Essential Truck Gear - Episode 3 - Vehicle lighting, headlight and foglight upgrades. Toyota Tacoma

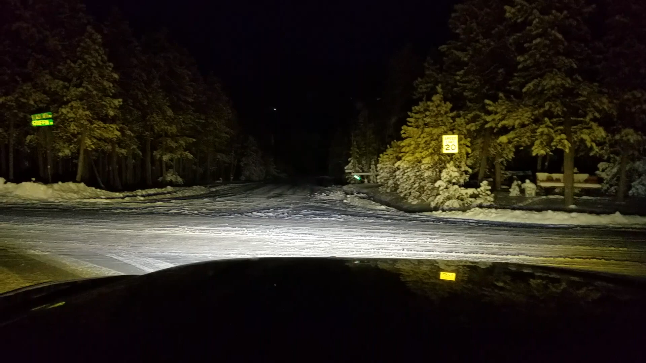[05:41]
with contrast in snow and I kind of thought maybe it was gimmicky but I figured I would try it out and see how it worked for me and it actually adds a lot of